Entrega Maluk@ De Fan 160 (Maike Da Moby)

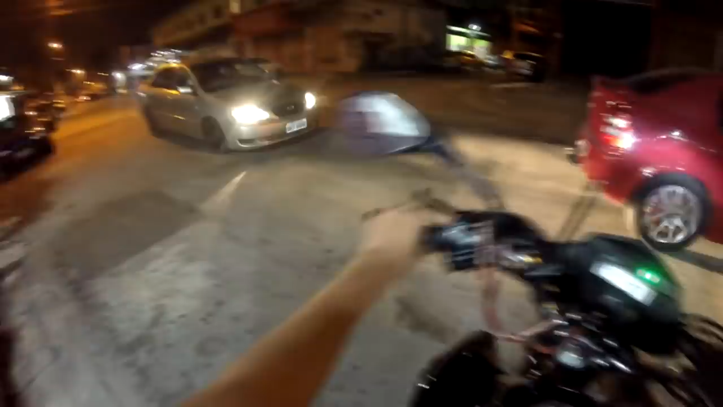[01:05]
Vai por onde? Pra lá ou pra cá?
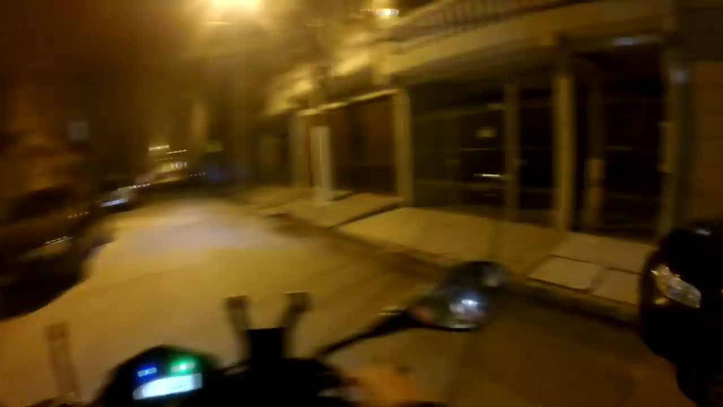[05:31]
Acho que ali naquele comecinho, na Rio 9 lá, né? É, também acho, pai. Pegava aqui também direto, 44. Aqui é o quê? Não tem número?